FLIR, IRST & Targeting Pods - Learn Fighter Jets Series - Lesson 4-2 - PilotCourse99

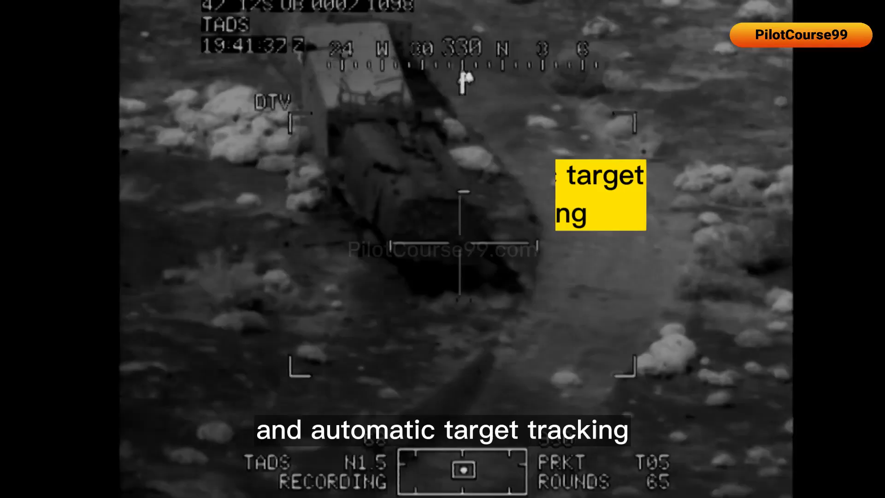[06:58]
high-resolution cameras that provide pilots with detailed imagery of potential targets and automatic target tracking which allows the
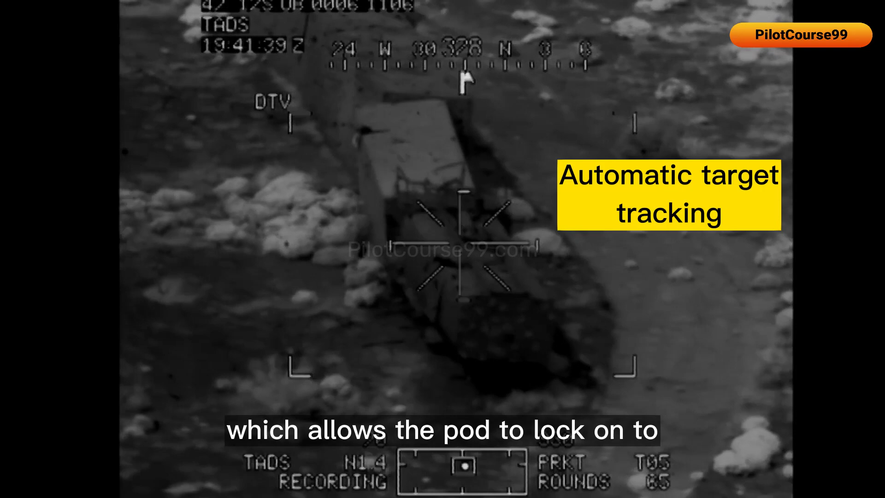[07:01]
pod to lock onto and follow a designated target even if it is moving